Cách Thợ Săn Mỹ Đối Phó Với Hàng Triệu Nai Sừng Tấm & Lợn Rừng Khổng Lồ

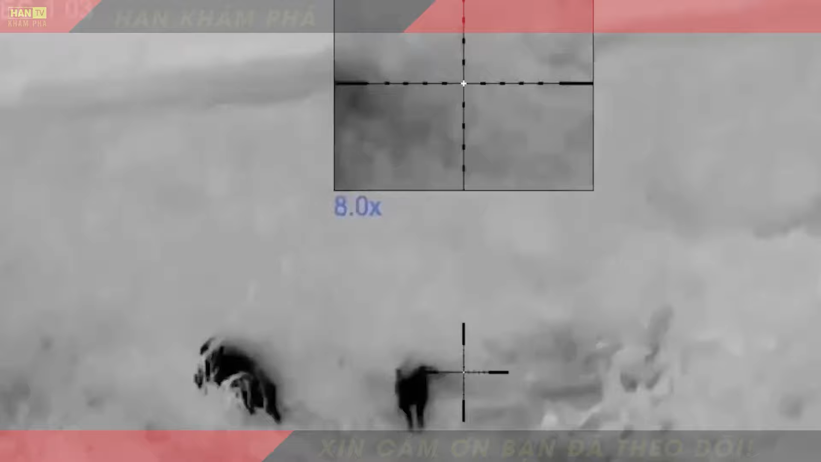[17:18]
tạo điều kiện thuận lợi cho việc săn bán Với sự trợ giúp của đèn pha và giống trường hiện đại,
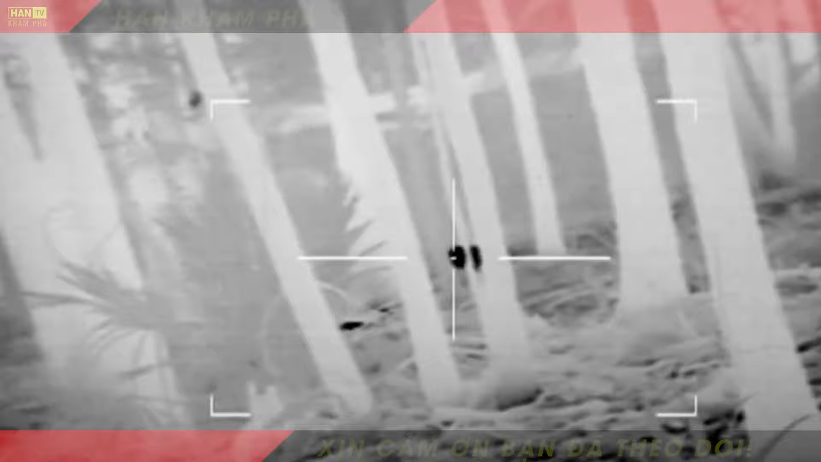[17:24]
thợ săn đã sẵn sàng đối mặt với lợn rừng Đèn pha không chỉ giúp phát hiện lợn rừng từ xa mà còn làm cho chúng bất động